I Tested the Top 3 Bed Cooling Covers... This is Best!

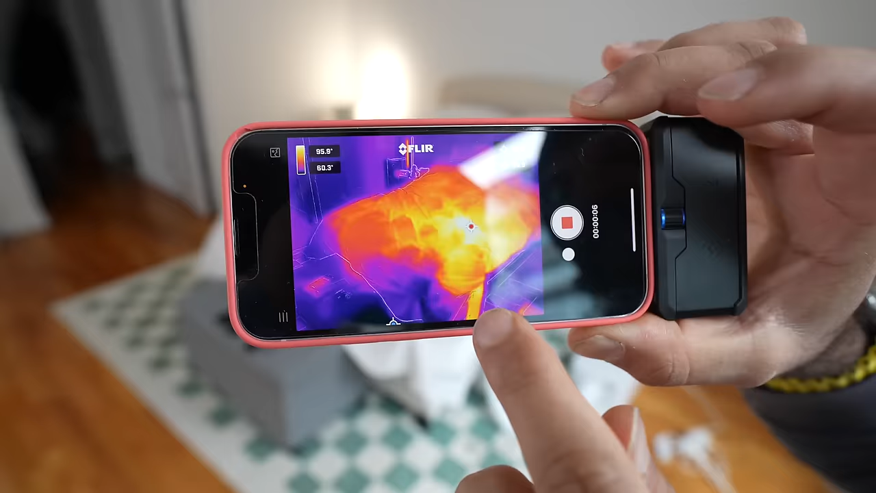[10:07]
And now we are going to do a temperature test with all three devices. We just started the timer. We're going to test how long it takes to get to the max temperature.
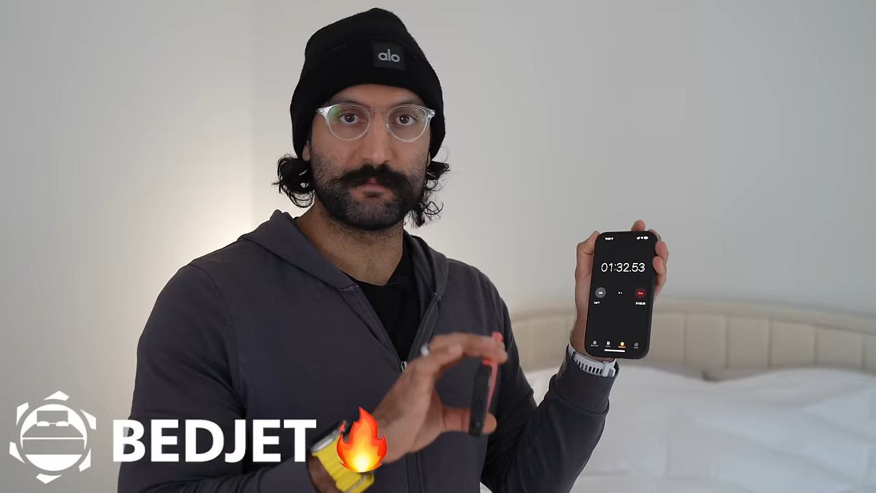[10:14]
And then we're going to see how long it takes to get the max cool temperature. So we're running it right now. We've got thermal cameras as well as a thermal gun. To see if we can get to the max 104 degrees Fahrenheit on this.
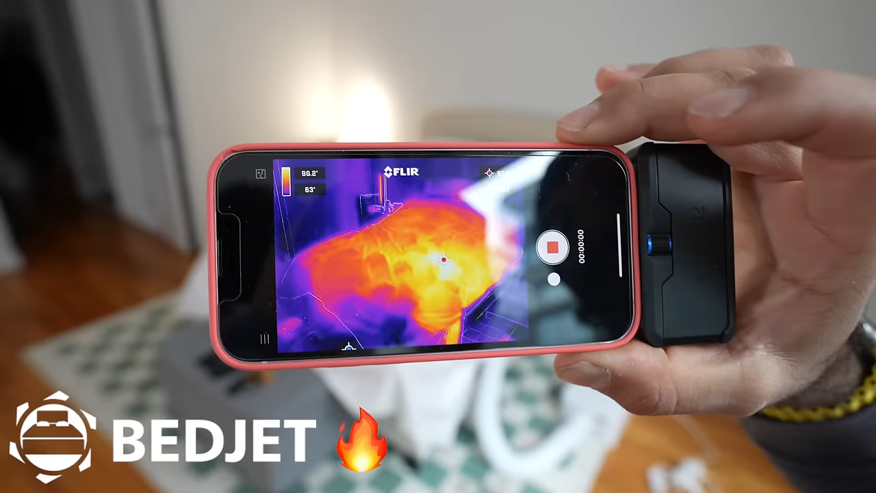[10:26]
All right. As you can see here. If I tilt down a little bit. That's where the bedjet is.
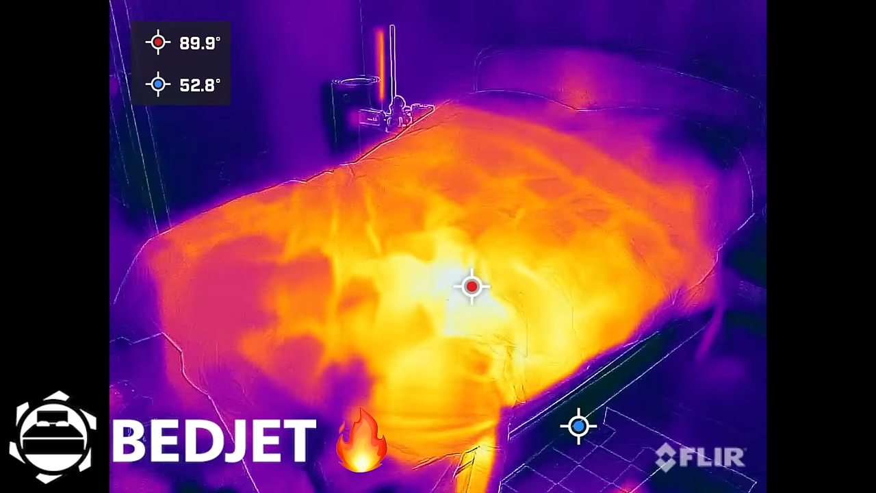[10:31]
It's pumping hot air into this cover. And because that the cover is plugged into the bottom right. The hottest temperature is going to be here. Whereas like on the corners you don't have as hot of a temperature. But I'm hoping slowly over time.
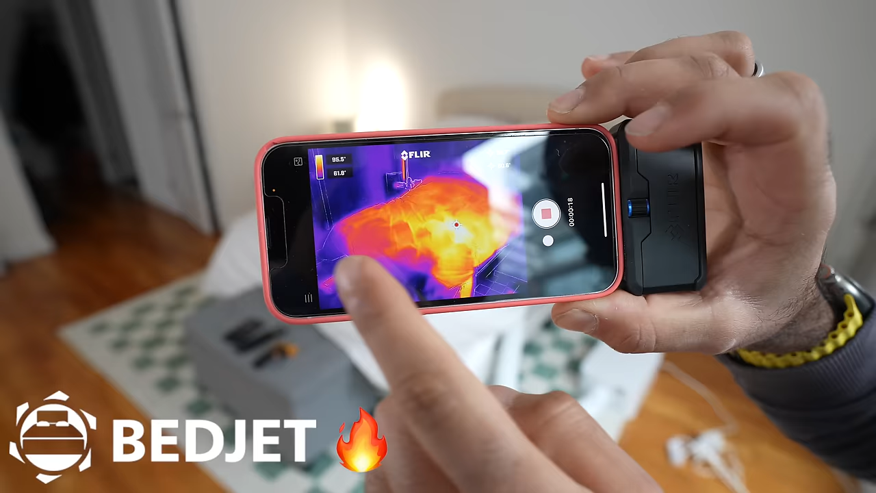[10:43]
That it's going to achieve its max temperature of 104 in all areas. And I think the challenge is. Is the temperature going to be the same all the way throughout. Or is it just going to be a hot spot in the corner. Whereas the other spots are just a couple degrees cooler. All right. According to the bedjet.
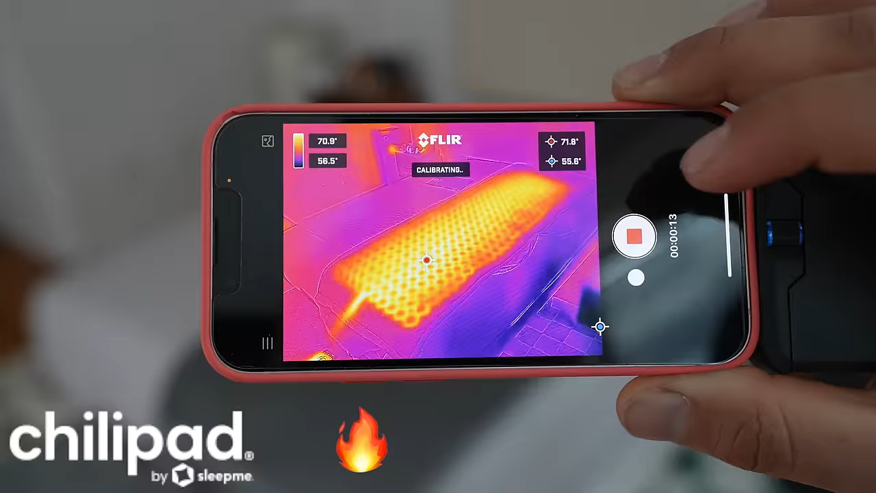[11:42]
Obviously around the edges, it's not going to get perfectly to the edges. There's a little bit of a cutoff.
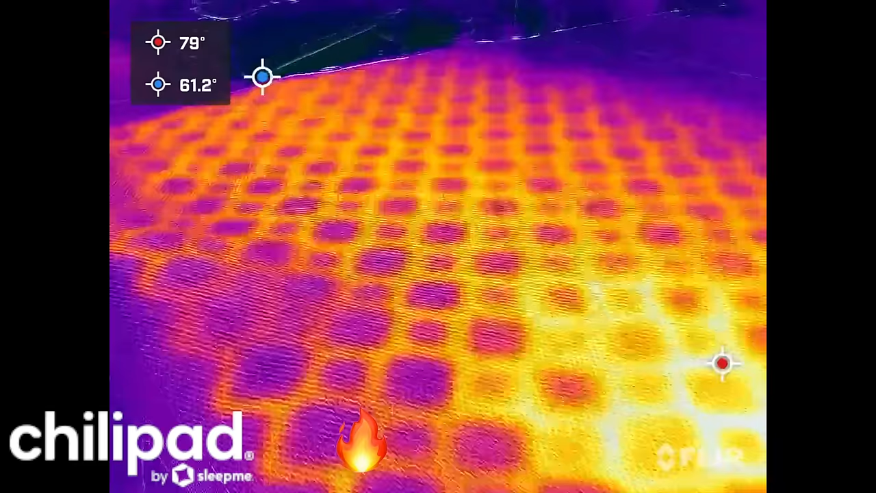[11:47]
And then there is some corners where it's just not as hot as the other areas.
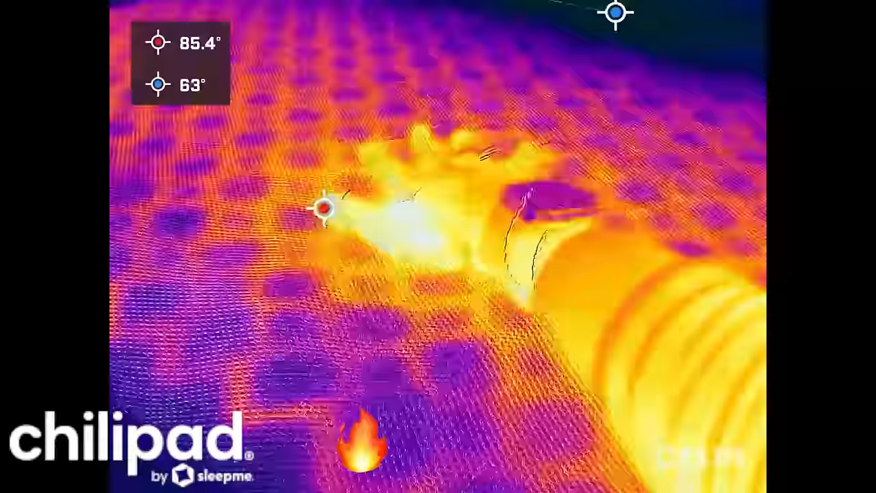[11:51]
But for the most part, it's pretty warm evenly throughout.
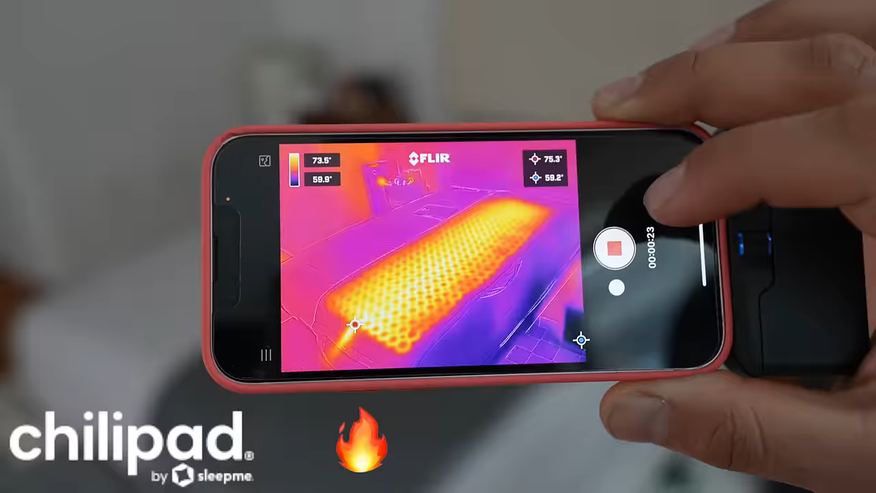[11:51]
So it's pretty good in that sense.
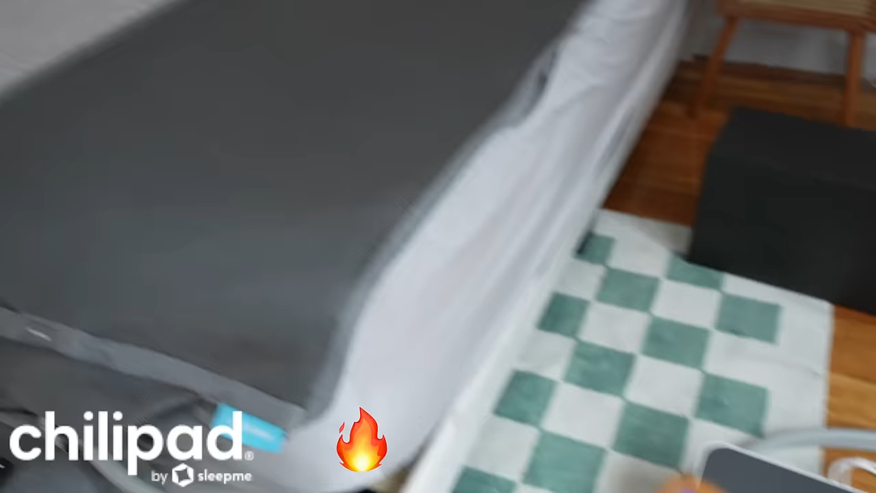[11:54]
If you measure this water, 61.
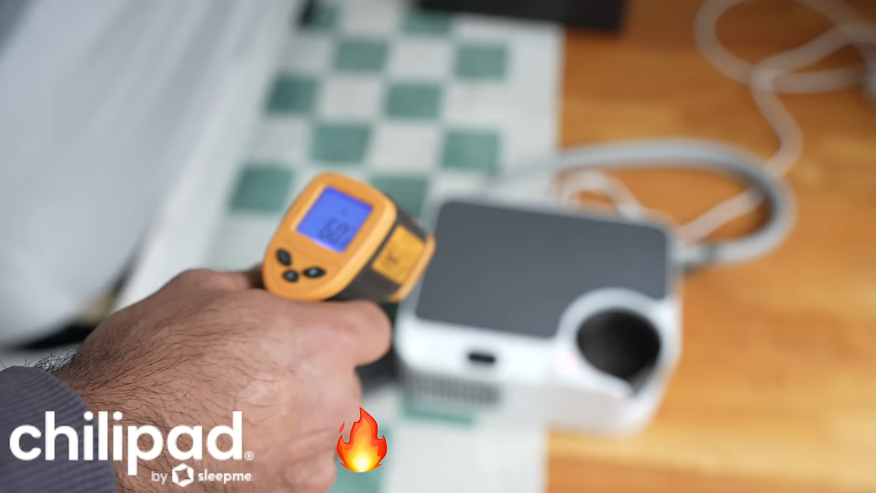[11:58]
And then the vents, 64. Oh, let's see the tubing, 71.
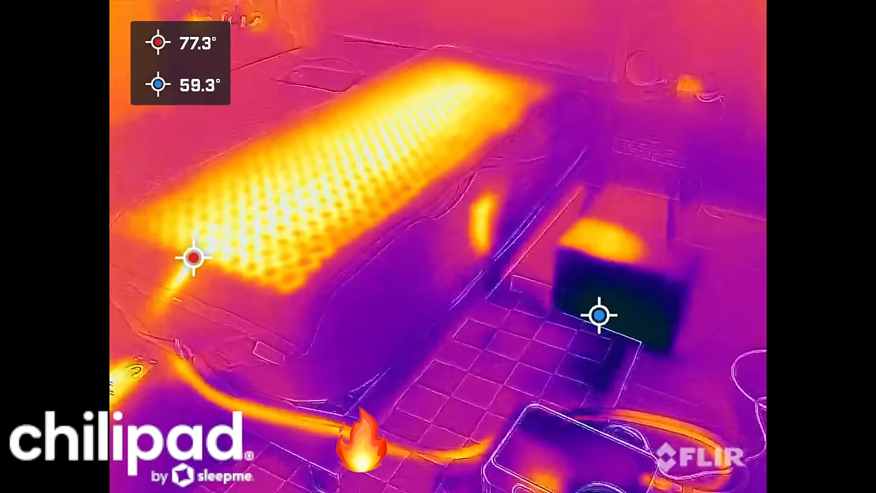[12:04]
Oh yeah. It's pumping out cold air because it's heating. So the cold air is coming out at 58. The SleepMeDoc on the right is heating up.
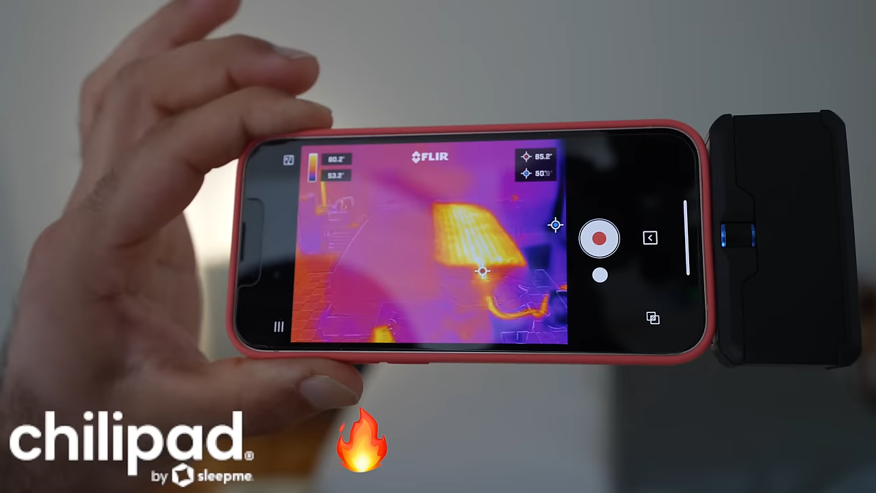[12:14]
On the left side, we're about to start the eight sleep. So that will slowly start to heat up. But this is the before.